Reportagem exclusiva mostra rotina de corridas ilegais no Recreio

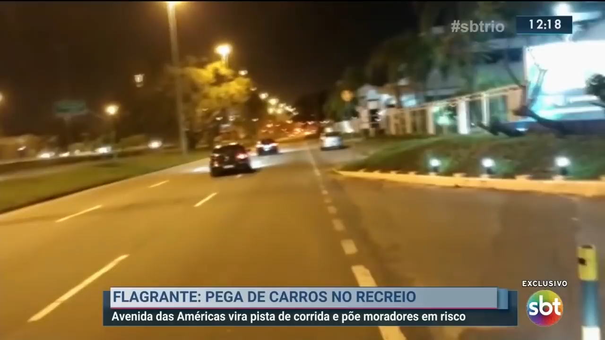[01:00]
Carros turbinados, com equipamentos que permitem uma velocidade de mais de 200 km por hora.